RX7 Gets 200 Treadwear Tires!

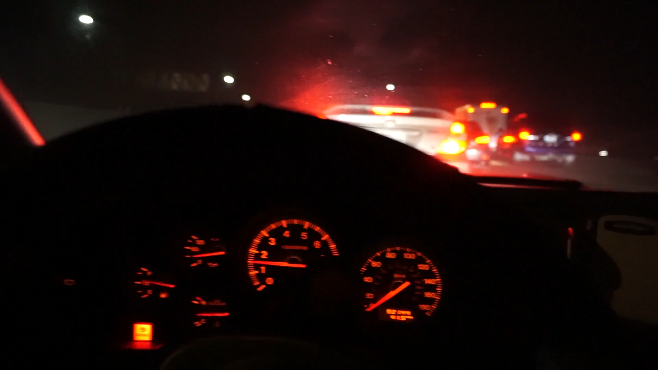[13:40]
I mean, I was kind of speeding right now, allegedly, in Mexico, but yeah, it looks like these guys got in a pretty bad crash. Oh no, they're moving the car, never mind. Oh, is that a 350Z? No! Wait, guys, it might be a 350Z. It might be a Z.
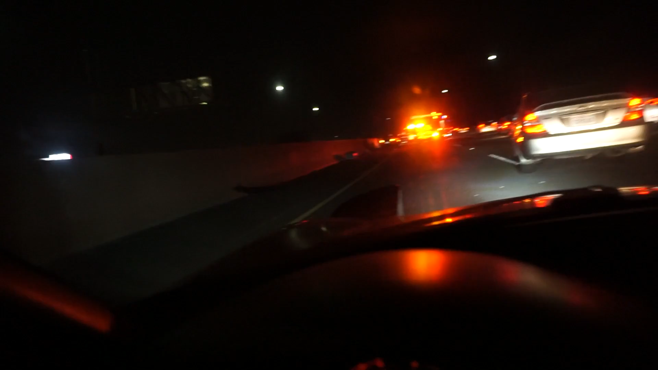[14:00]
Let me see, hold on. Oh, dude! No, it is a 350Z. Damn. No, it's a 370, damn, that one's nice too, it's got TEs.